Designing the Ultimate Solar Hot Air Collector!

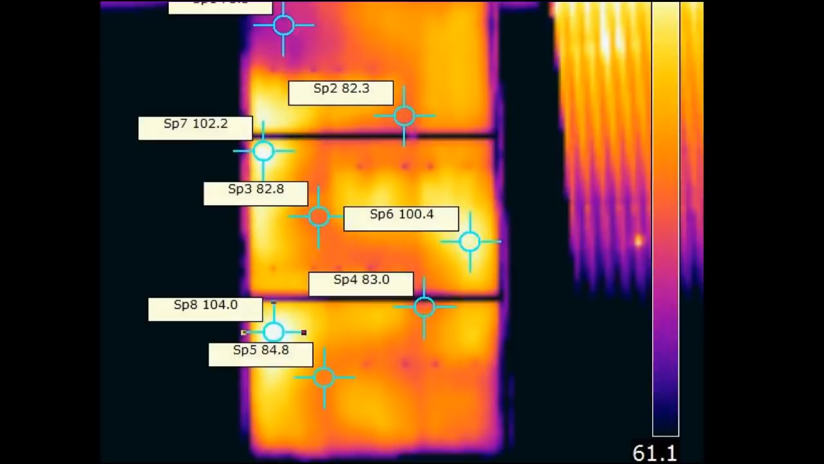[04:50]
And as you can see, this has a lot of hot spots which show up with the brighter intensity colors in infrared.
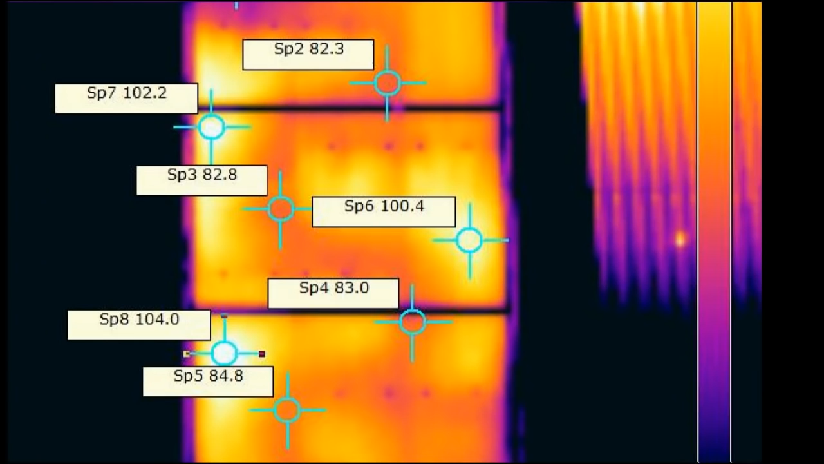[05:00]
Even with the baffles, the air streams tend to follow close to the center. And the problem with this type of situation is that the heat at those hot spots,
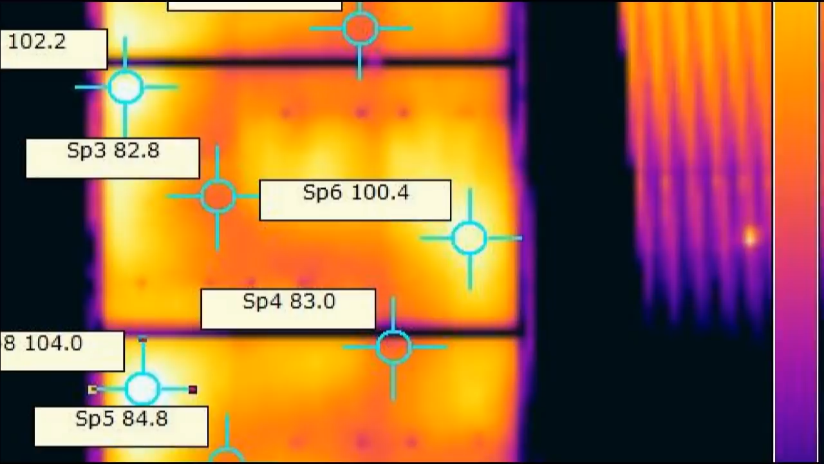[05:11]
rather than getting pulled into the air flow, more of that radiates out the sides, out the glazing, it makes for a less efficient collector.
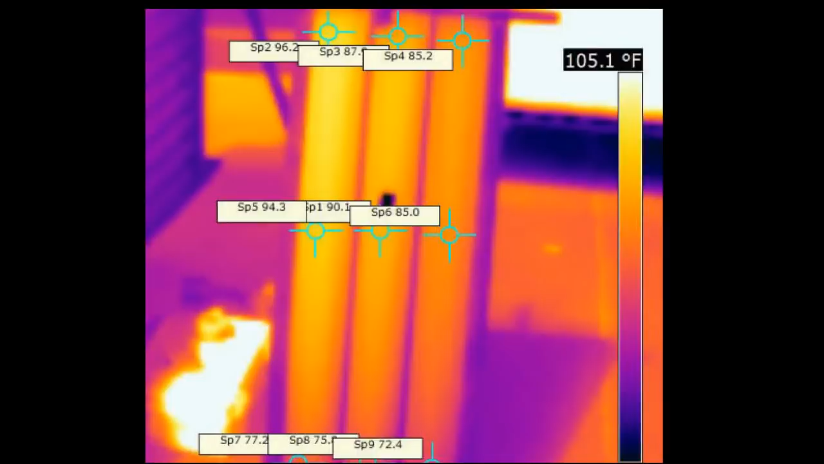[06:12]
On screen: scale top 105.1°F
We have the front of the downspouts where the sun is striking them. We also have the back, and what this shows is a lot of the heat that is striking the front of the downspout
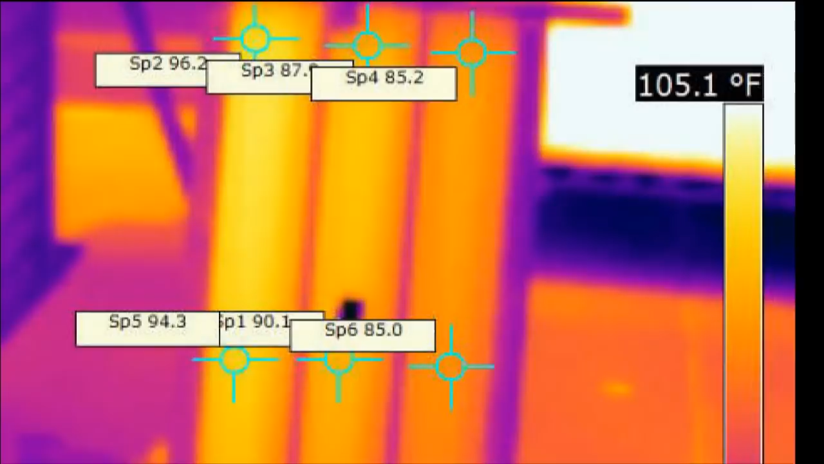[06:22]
On screen: scale top 105.1°F
travels around the perimeter of the downspout to the back. And then, of course, you have the air flowing through the downspouts, so you have more than twice the surface area of a conventional backpass, which is one of the reasons the downspout design works really well.